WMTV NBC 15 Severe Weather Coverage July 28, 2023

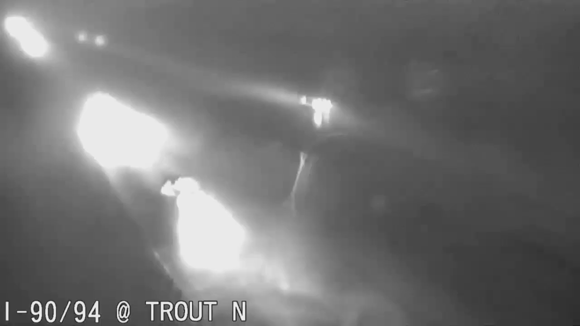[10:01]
But we want to warn you, though, people sensitive to lights and flashes, a lot of lightning here.
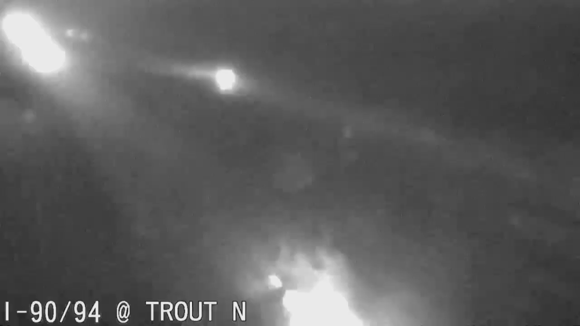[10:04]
This is 9094 near Trout Road near the Wisconsin Dells.
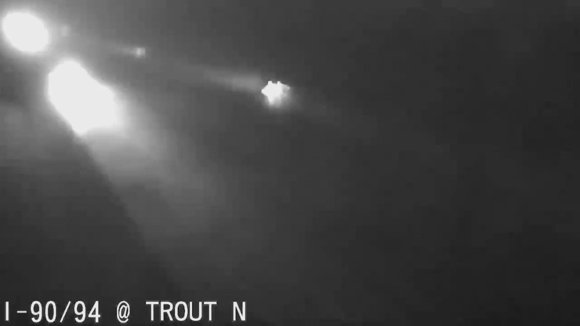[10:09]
Again, that lightning here. We also saw earlier the Columbia County cam.